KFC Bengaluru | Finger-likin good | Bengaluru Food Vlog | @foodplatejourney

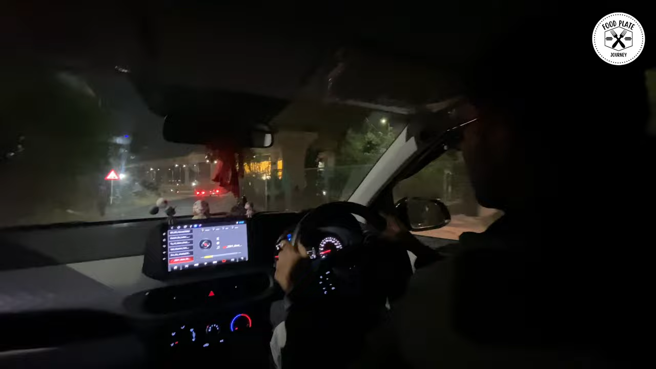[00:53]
और ये देखिए, हमारा यहाँ पे सजा हुआ है डी मार्ट का।
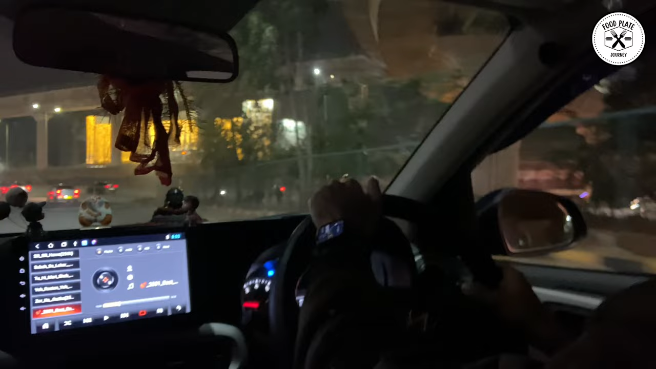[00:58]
हम लोग डी मार्ट पार कर रहे हैं अभी। बट ये हमारा नहीं है गाइस, ये लोगों को है।
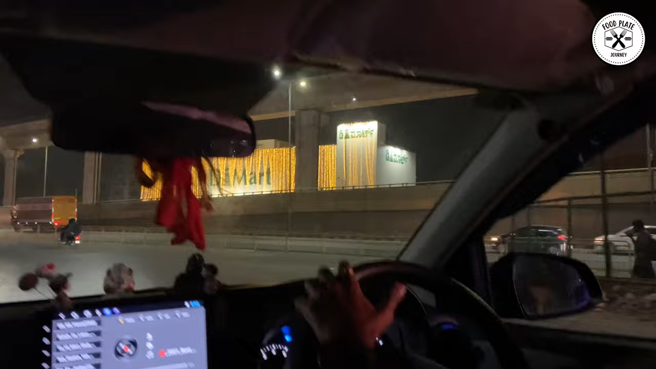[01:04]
करेक्ट, बट हमारे एरिया में है तो हमारा ही है।